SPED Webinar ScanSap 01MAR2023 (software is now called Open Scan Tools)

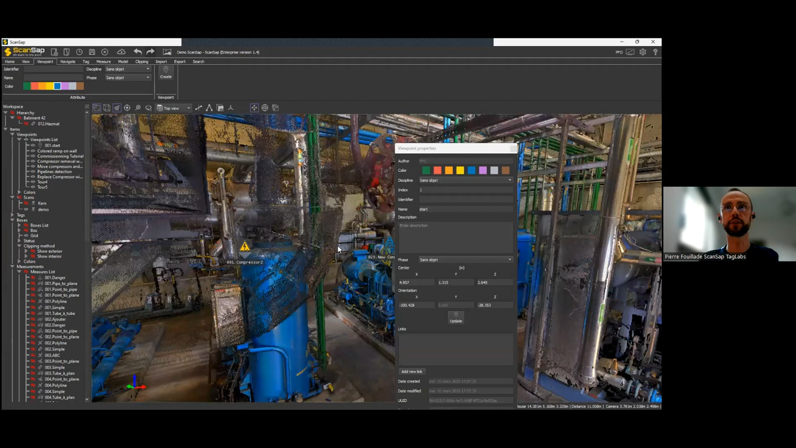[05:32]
So what you can see on your screen is a point cloud, okay? And if I get closer from the tank here, I can see some points, okay? But globally, this is a point cloud.
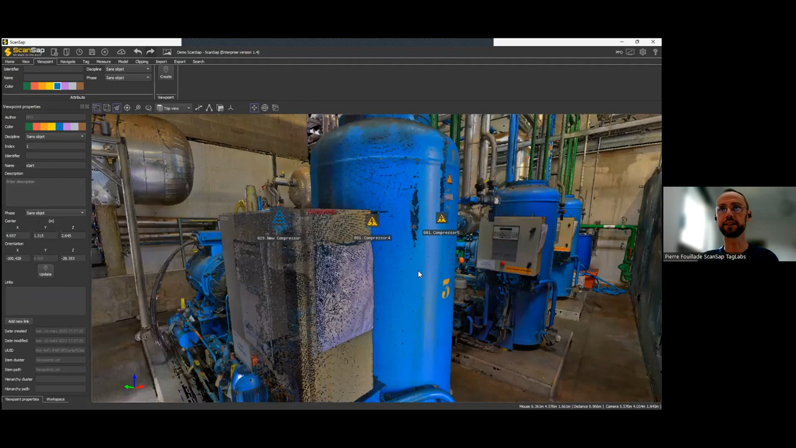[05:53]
It's a colored one. So the laser scanning takes or makes two round 360 rounds, one to get the points and another one to get the color via pictures,
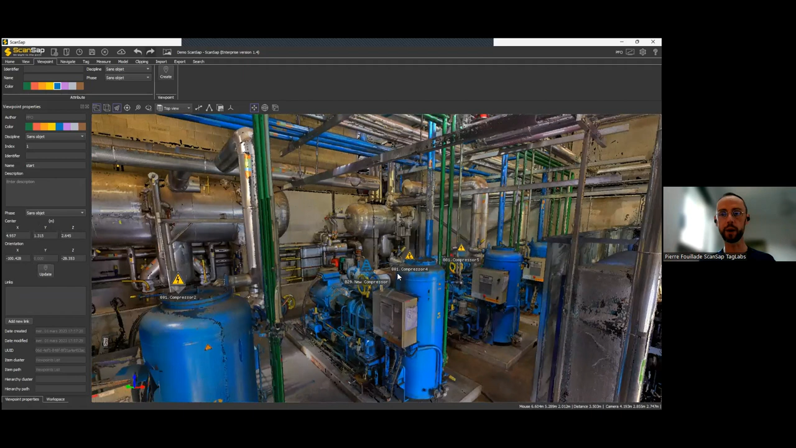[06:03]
okay? And the software will ultimately color each and every point and that gives this kind of rendering. Not quite though, because one of the features of ScanSAP is to improve the rendering, to make your experience as good as possible. And no one is happy to work in a dirty environment or something which looks dirty.
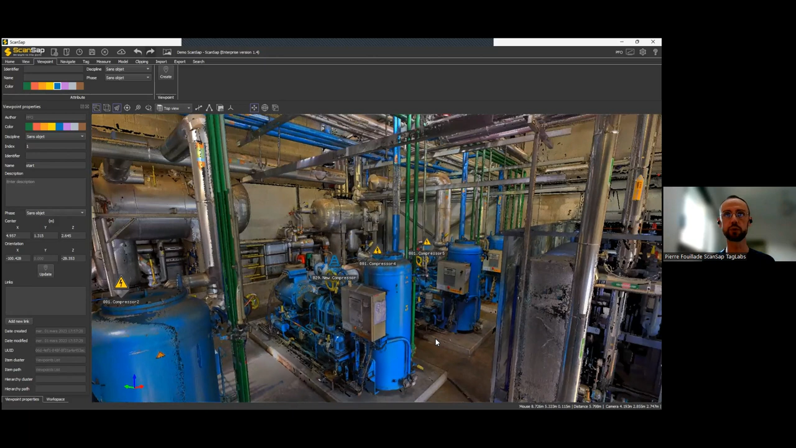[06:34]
So we started to set some algorithm to improve the rendering and also to make sure that you
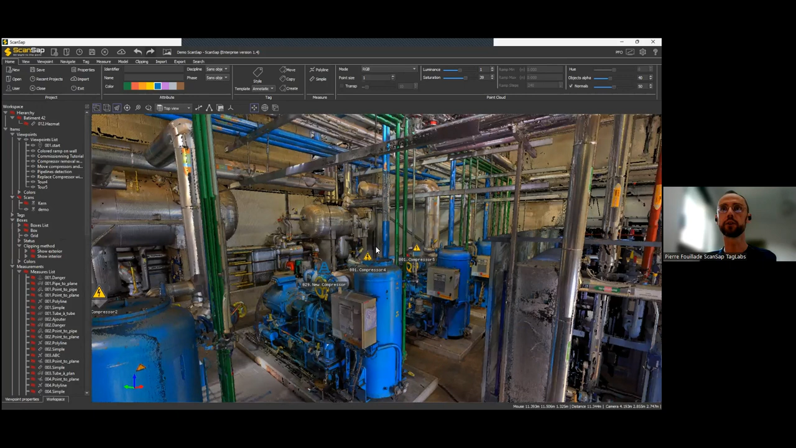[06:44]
will enjoy a seamless navigation like this one. As I said, with a simple gaming laptop or PC.
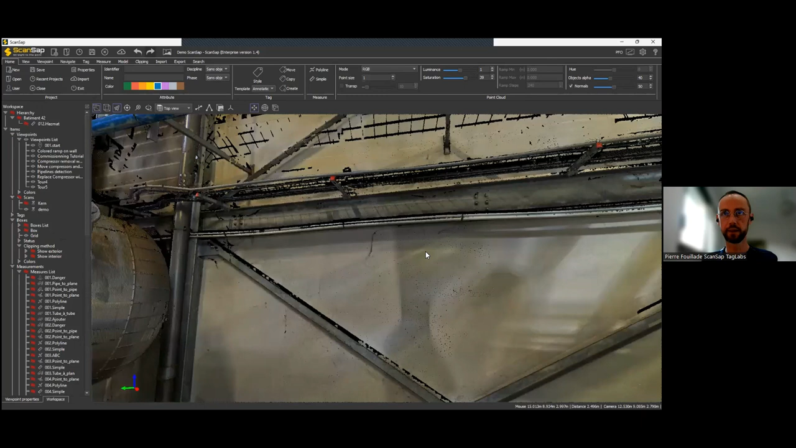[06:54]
So this one is a rather small point cloud, but the result will be almost the same with a huge one. So first, as you can see here, we have different algorithms. You can play with
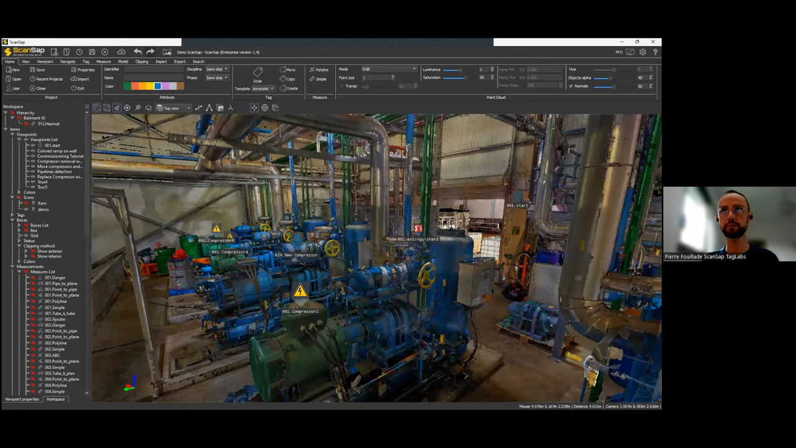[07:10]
different settings to improve the rendering of your point clouds because the final results will depend on quite a few things. The equipment, the scanning laser you use, the light and also the material scanned because they won't all have the same reflection, okay? So the result will be different between Castiron and stainless steel for instance.
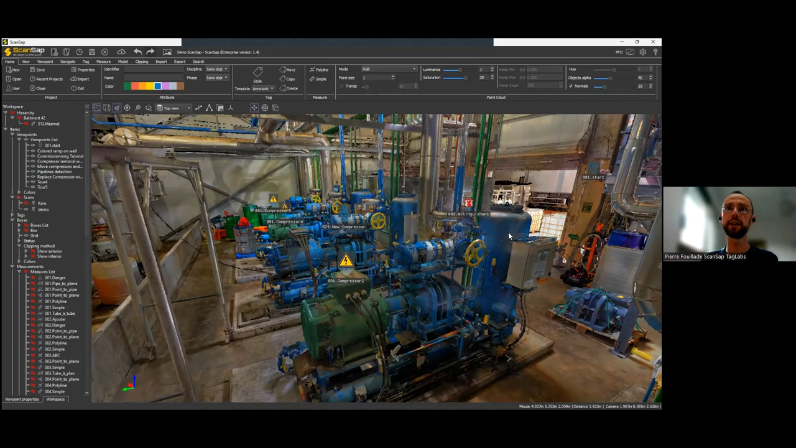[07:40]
So this is why you need to have different settings to get the best of your point cloud, whatever the scanning conditions and material and environment, okay?
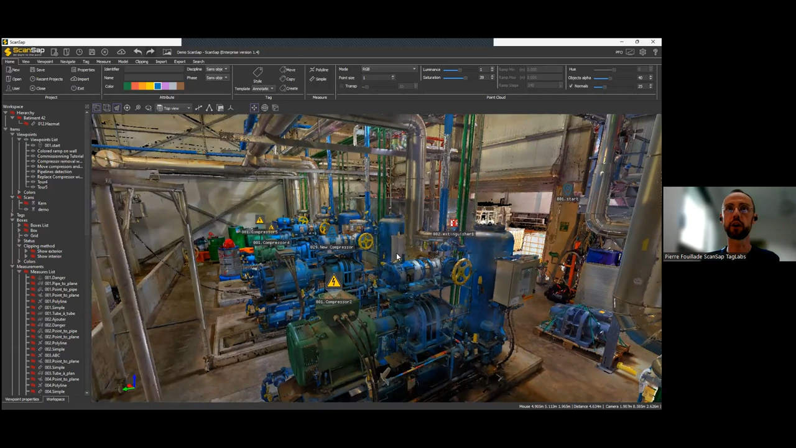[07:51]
So in this environment, so obviously you can go where you want.
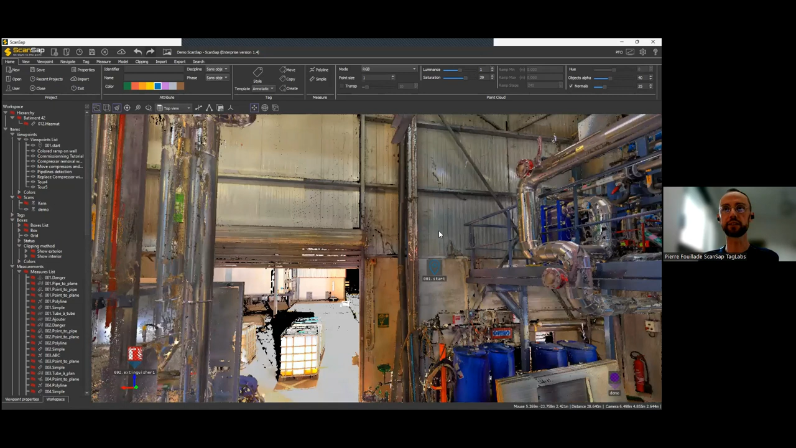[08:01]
So that's a fully 3D, 3D environment, okay? And in this environment,
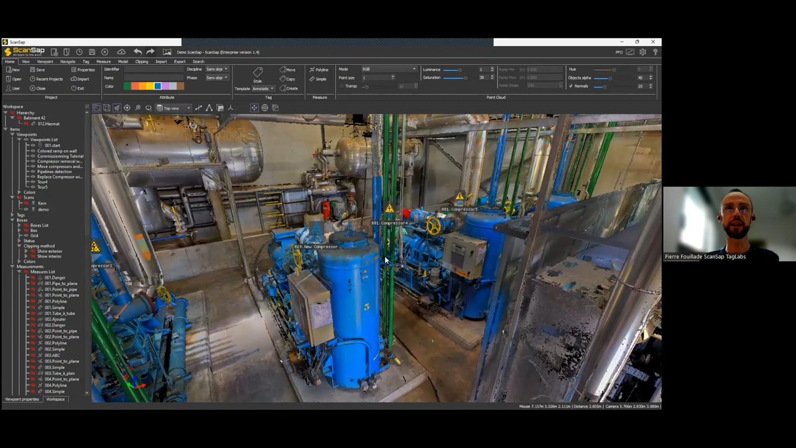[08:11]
you can start to take simple to advanced measurements. So we have here a measure folder. So you can take simple measurements like from here to here and that makes a measure. And this measure is an object and we'll fill our tree structure here on the left hand side.
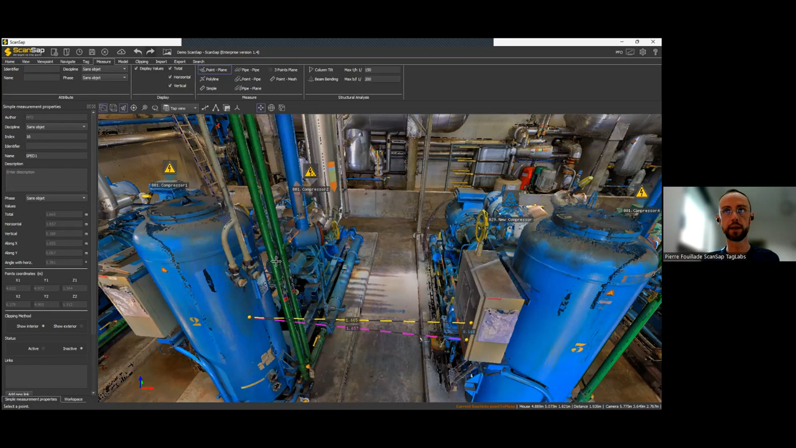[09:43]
So you can do that with simple measurements. You can also use a point to plane. So if I want to check the distance between the pipe here and the control box here, here. And in this case, I have what we call a point to plane, okay?
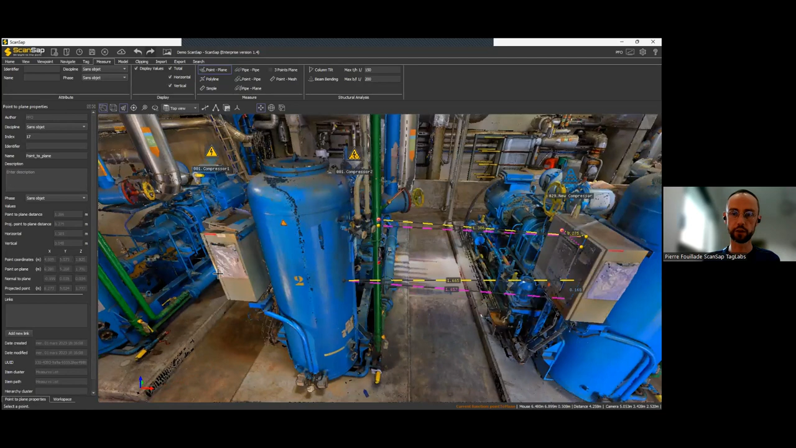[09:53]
So I'll find the shortest distance between the plane of the and the front side of the control cabinet and the front side of the control cabinet and the pipe.
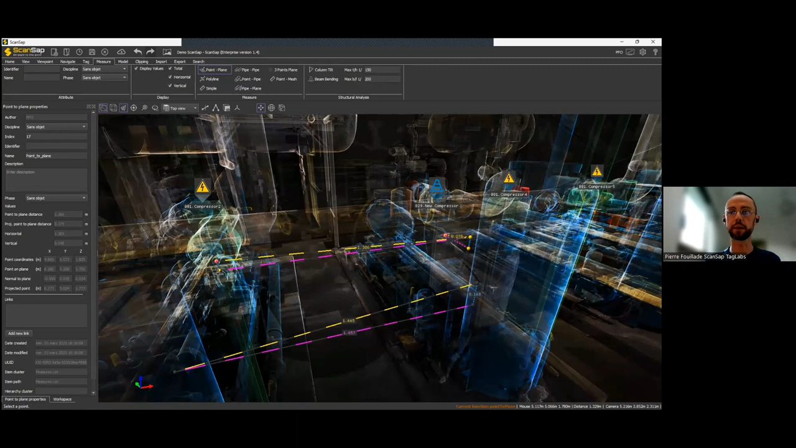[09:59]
Okay? Same stuff. There is a property box and everything. We also have some advanced measurements like pipe to pipe.
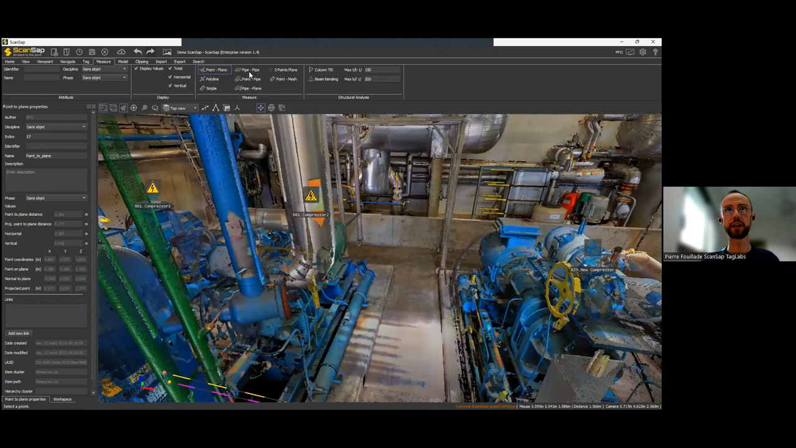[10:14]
So if I use the pipe to pipe one, here I have one pipe and another one. So I can make one click here and another one on the second pipe.
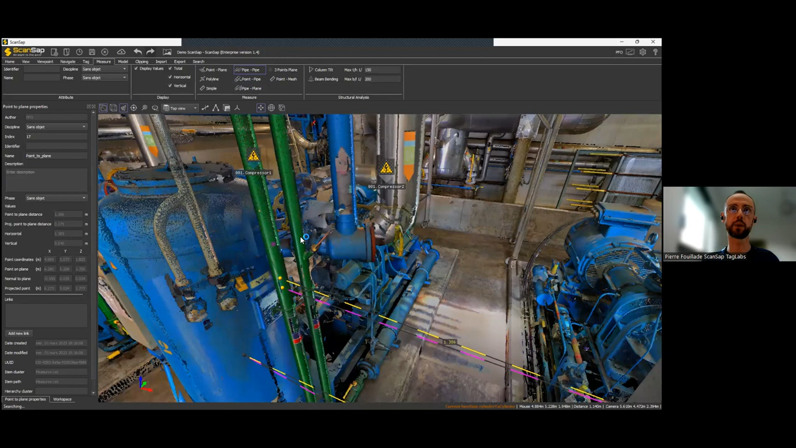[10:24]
Yep.
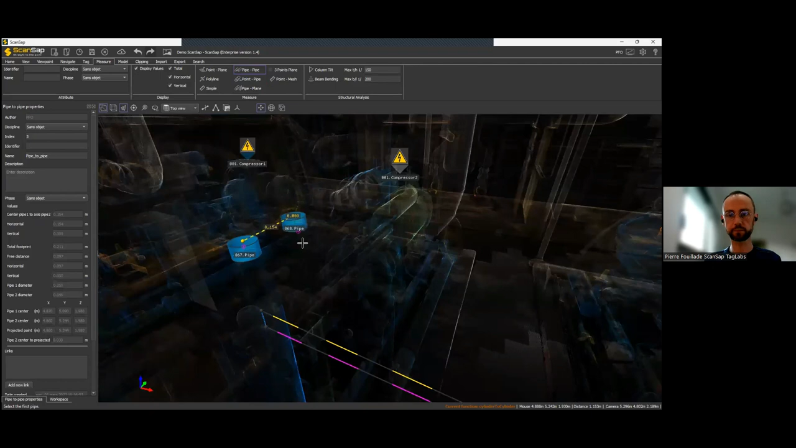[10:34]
And as you can see, our algorithm detected the two pipes, the two axes, the two diameters, and will offer you all the dimensions you might need. The distance between the external shape of the pipes,
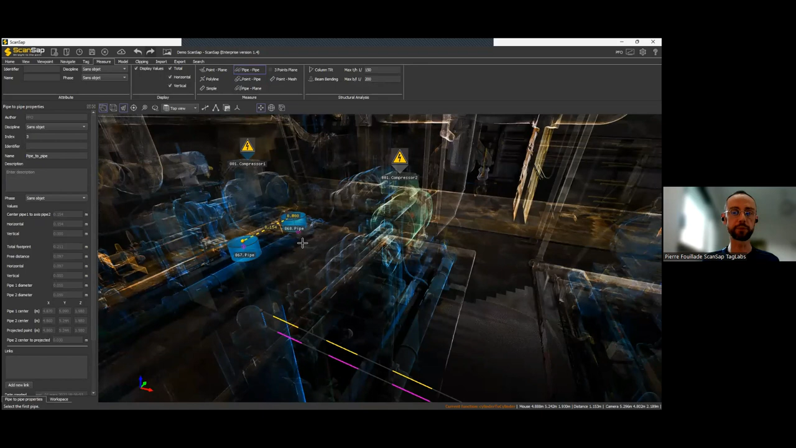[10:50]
which is called the free distance, or the distance between the two axes. Okay? Okay? So we have many coins of different measurements.
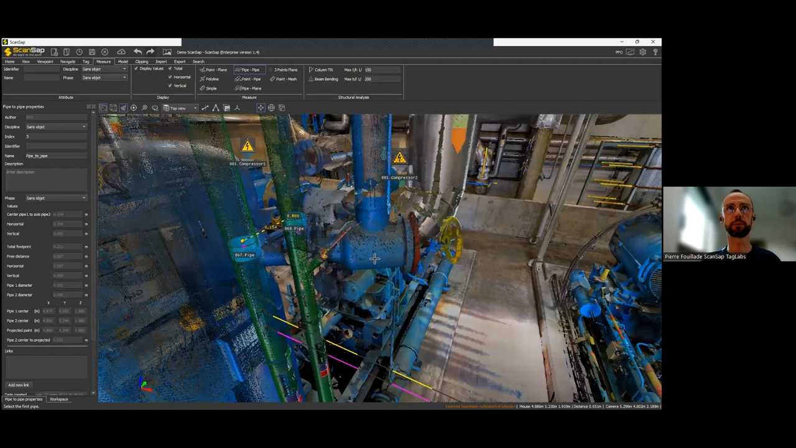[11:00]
There is also the polyline.
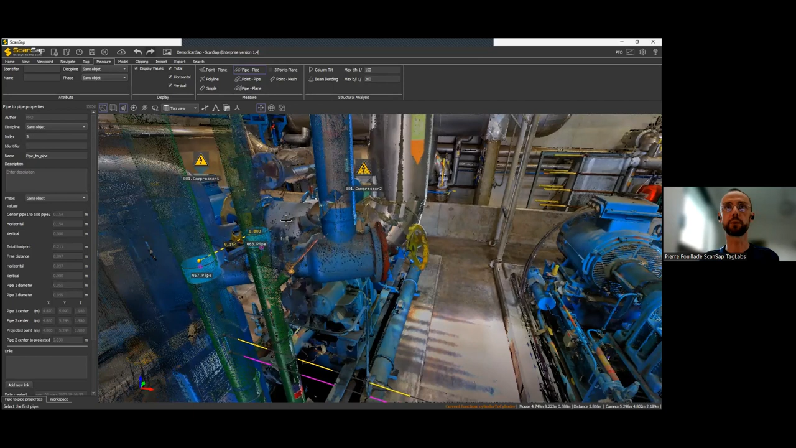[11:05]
So if you want to say, okay, what is the surface of the concrete base here? You can do something like this. Yes. Yep.